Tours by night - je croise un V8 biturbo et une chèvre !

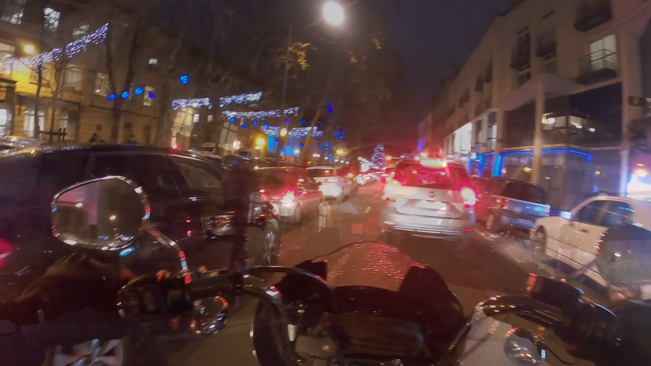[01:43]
Alors là, on arrive sur la place des Jets d'eau, donc place Jean Jaurès à Tours. C'est la place principale.
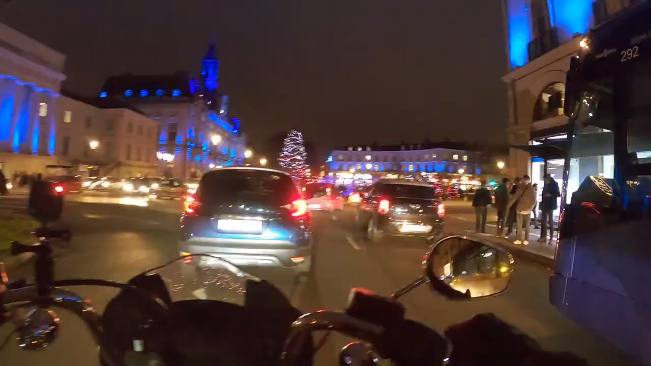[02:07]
Voilà, on y est. On va essayer de s'arrêter quelque part.
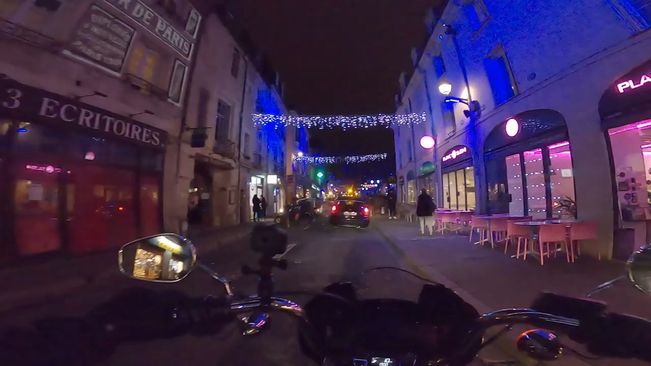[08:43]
Donc là on est vraiment dans la vieille ville de Tours, on est dans un des deux pôles historiques de la ville, allez-y.
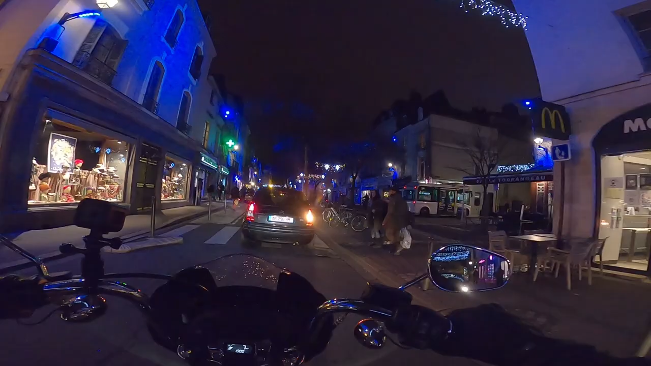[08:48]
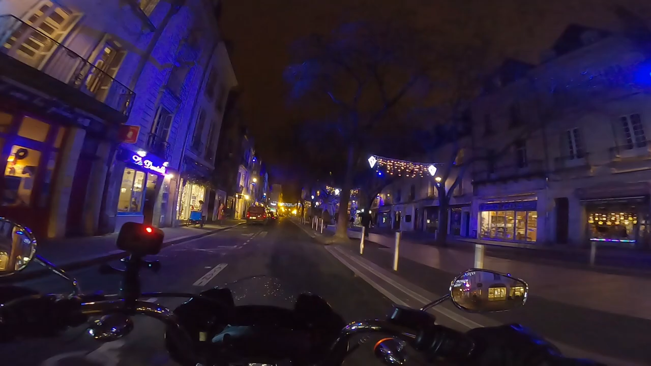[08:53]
Voilà, c'est pour ça que ça s'appelle la place du monstre, il est là, le monstre. Bah, c'est pas hyper décoré non plus, incroyable.
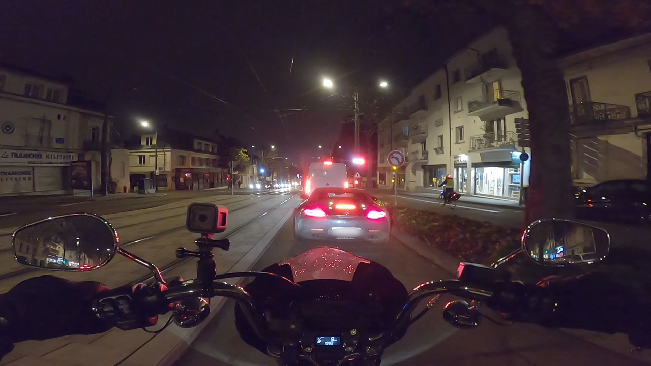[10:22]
Putain, cette largeur, c'est une Mercedes, les enfants. AMG. Ah, c'est une AMG, pardon. Oh là là là là là là, ce truc.